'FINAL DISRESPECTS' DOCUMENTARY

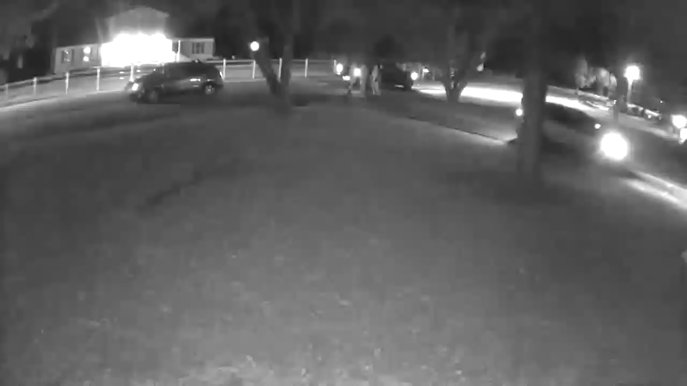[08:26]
When Bowling and her daughter got to her brother's home, the first people they met at the top of the driveway, Charlotte Green and Tammy Bullock.